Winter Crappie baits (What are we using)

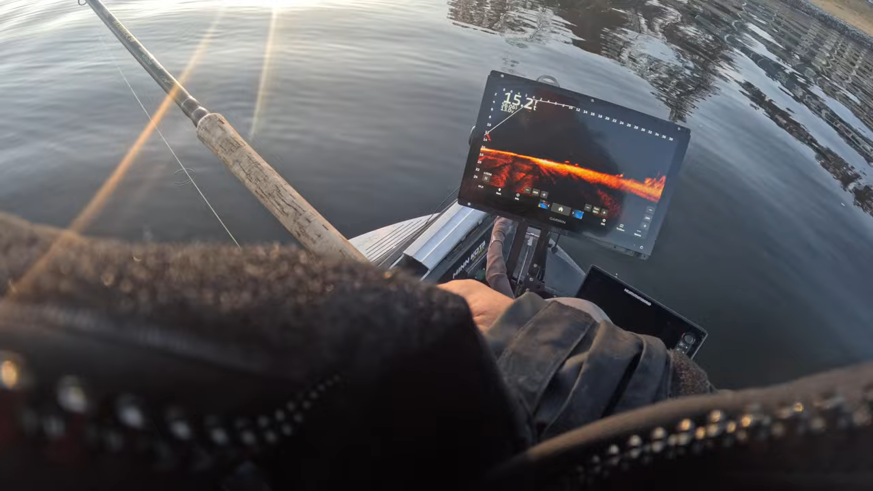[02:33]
as that sun starts to come up man these fish are going to become more and more active is what i've found so i don't even sweat the morning as much anymore first customer of the day guys good fish to start off with good solid eater size man you gotta love it look at that guys look at that this is that new uh brown lucluse that's on the website hair jig this thing's been on fire
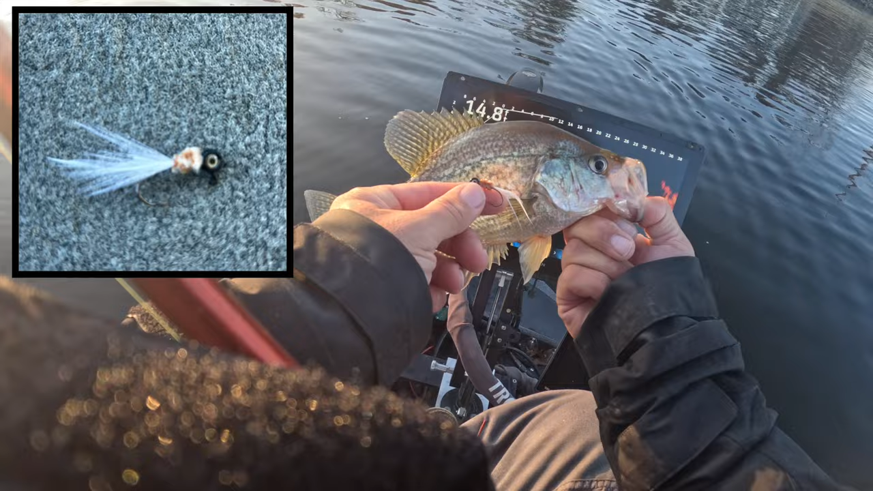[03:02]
i love it because i think it just has the natural colors but that's a good starting fish right there now this is the pile i'm fishing right here okay so they weren't that crazy aggressive but i'm gonna keep throwing at it you know and give it another
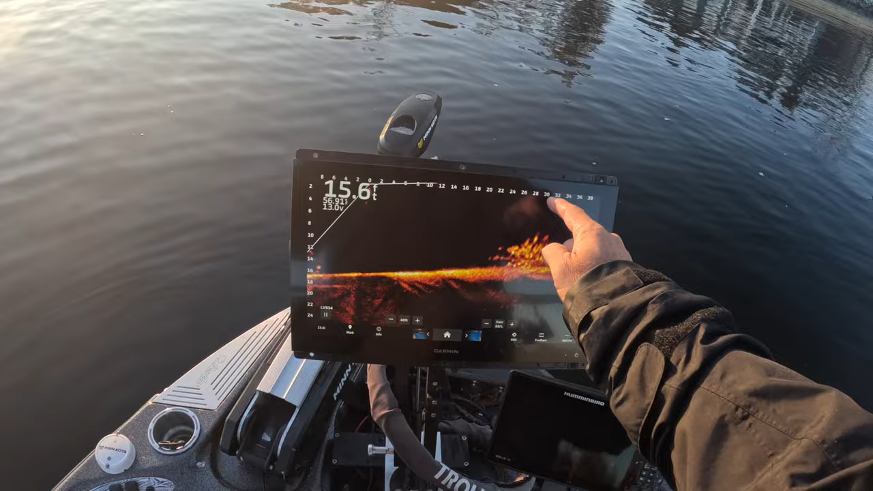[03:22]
opportunity another opportunity you might have with this type of pilot putting a float on your on your uh line and actually making it go really slow across there and they might react to that even putting a minnow on it so i just don't fish with minnows in the fall and the winter bites too aggressive to have to worry about that but if you'd like to i think you definitely get bites on something like that
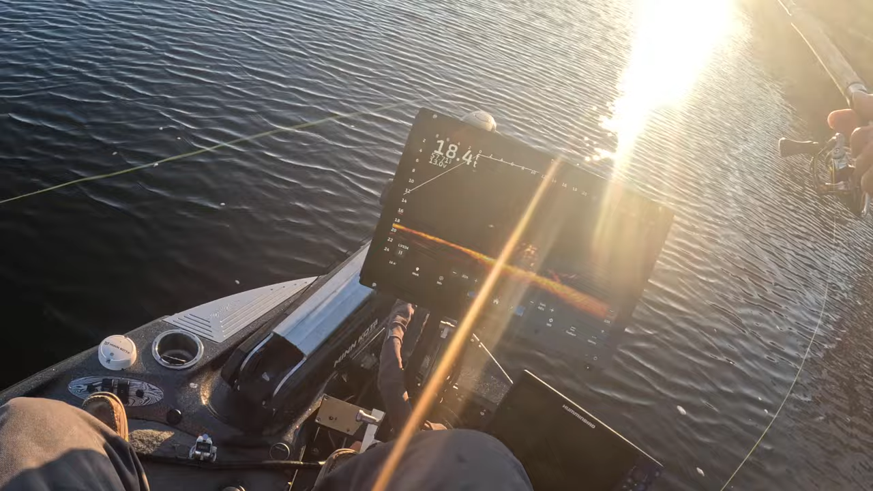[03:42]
easy peasy
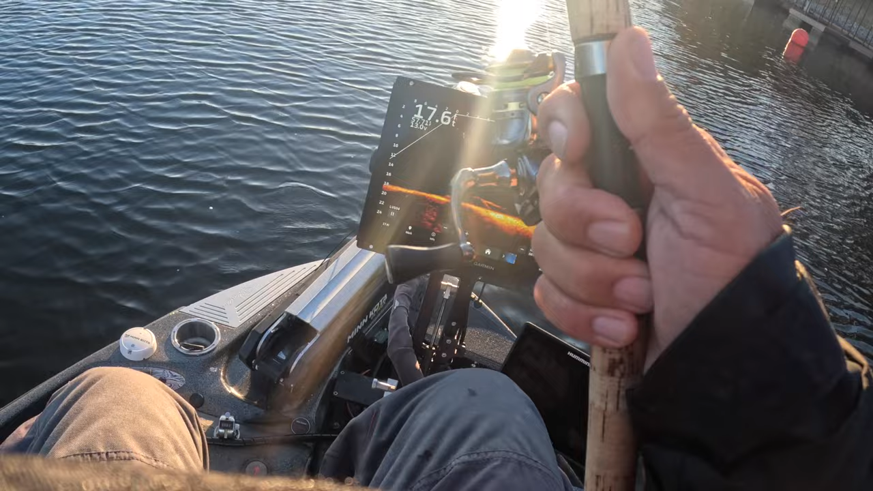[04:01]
man i was just cruising through and i found a little pile and dropped down on it bunch of fish here man got a combination of schooling fish right here then you have this fish on the pile so i'm just kind of saving that for next but seeing if i can't get a vertical bite on